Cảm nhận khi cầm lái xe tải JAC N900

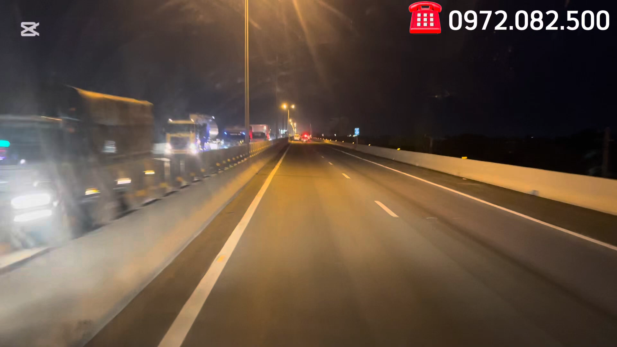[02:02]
Hiện tại mình đang đi trên đường cao tốc Trung Lương, Thành phố Hồ Chí Minh Trung Lương nha các bạn. Nối với lại Trung Lương Mỹ Thuận luôn các bạn. Đường cao tốc bây giờ thì vào buổi tối rồi, lượng phương tiện cũng rất là đông các bạn. Và chiếc xe N900 tải trọng 981 của mình đang chạy thì nó cũng rất là mạnh. Thì cảm giác nó rất là thoải mái các bạn. Bởi vì chiếc xe này
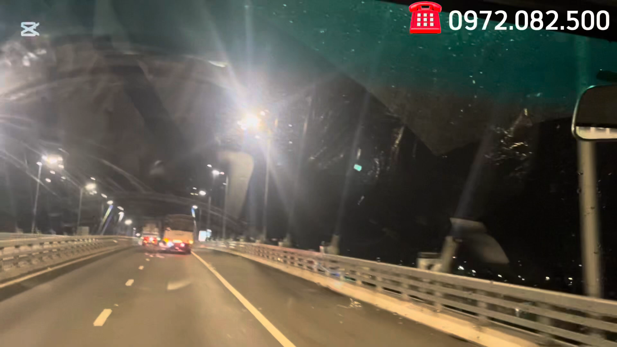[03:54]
Cũng còn tính ra đến bây giờ là địa phận của tỉnh Vĩnh Long các bạn. Và đi còn khoảng là mấy chục cây nữa, còn 80 cây nữa là đến Phú Tân An Giang các bạn. Cầu Mỹ Thuận 2 này rất lớn nha các bạn. Và chiếc xe mình lên cái dốc cầu Mỹ Thuận 2 thì nó cũng rất nhẹ nhàng nha các bạn.